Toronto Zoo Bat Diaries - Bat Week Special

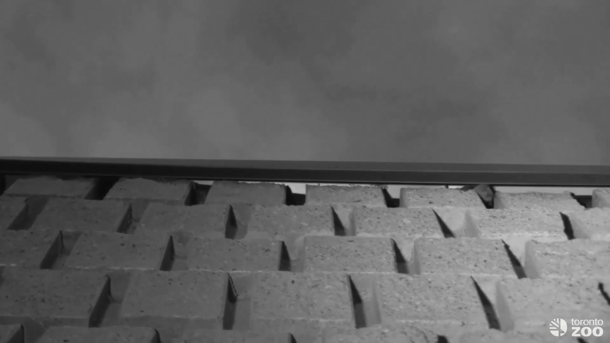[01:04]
Away from the roost, night vision also helps us to improve our efforts to catch bats. Here we can see bats interacting with the mist nets we used to catch them,
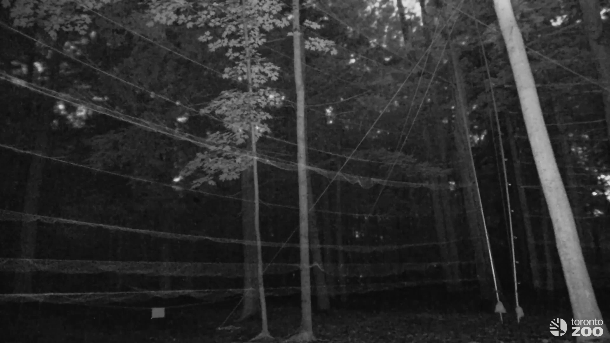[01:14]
and sometimes getting caught. And while you might have seen our mist nets for catching bats in a previous episode of Bat Diaries, you might not have seen a harp trap, another way of catching bats.
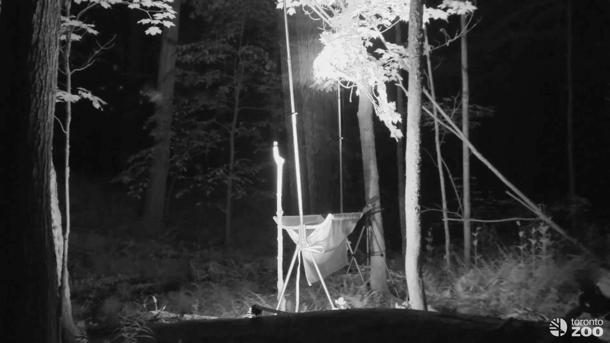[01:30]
As you can see, bats collide with tensioned fishing line and then fall into the bag, but then have the ability to move around. More comfortable than a mist net. However, things don't always go to plan. This bat pulled a Houdini. Watch closely as he flies away, leaving our scientists perplexed, as they could see guano, or bat poop, inside the bag, but no bat.
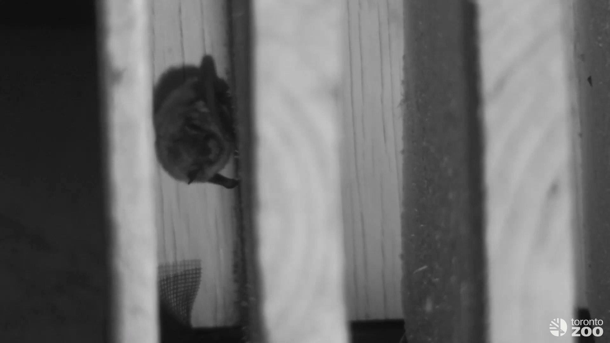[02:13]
A sight of bats that not many people get to see. Inside a roost, undisturbed, footage of natural behaviour.
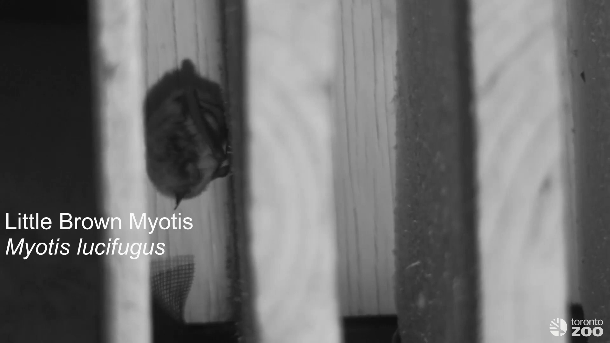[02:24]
This little brown myotis, an endangered species, is grooming itself before emergence. Little browns used to be Ontario's most common species before the arrival of white nose syndrome, a disease caused by a cold-loving fungus accidentally introduced to North America. The fungus has killed around 92% of Ontario's little brown myotis since 2010. Which is why the zoo started our program to help these threatened species right in our backyard, and why it's so exciting to find healthy individuals like this one.
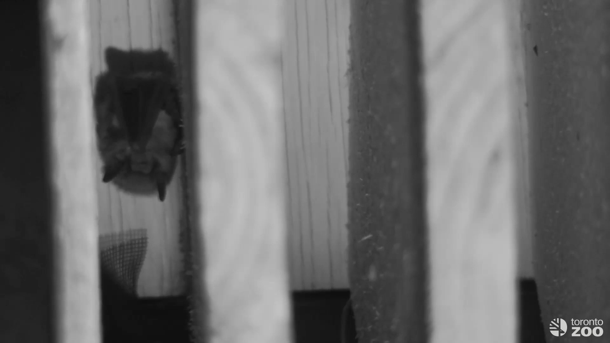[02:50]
This footage shows the two bat species that most commonly use bat boxes in Ontario. The size difference between the two are quite noticeable.
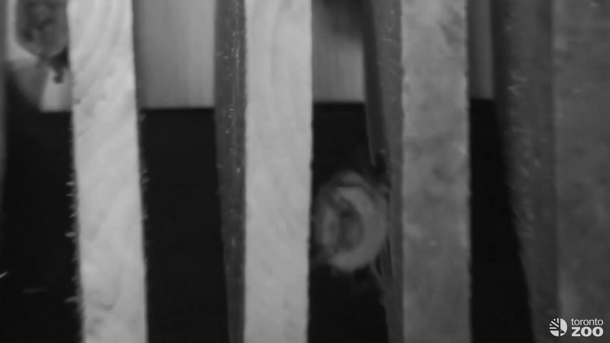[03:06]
The larger species is the big brown bat, currently Ontario's most common bat, and the smaller bat is the little brown myotis.
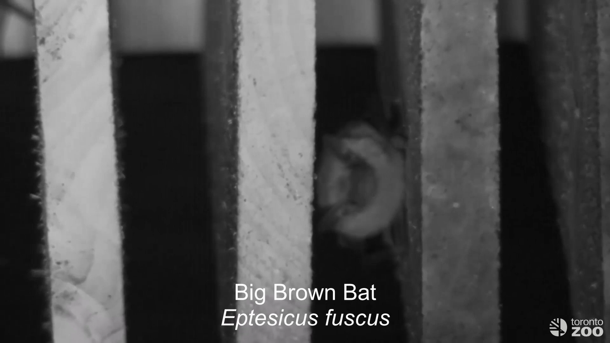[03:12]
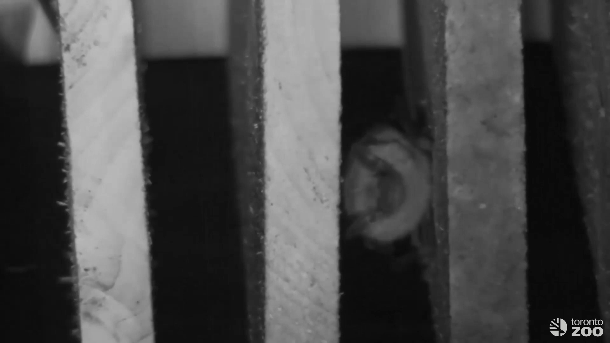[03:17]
Bats are very clean animals. This bat spent around 40 minutes grooming before heading out for the night.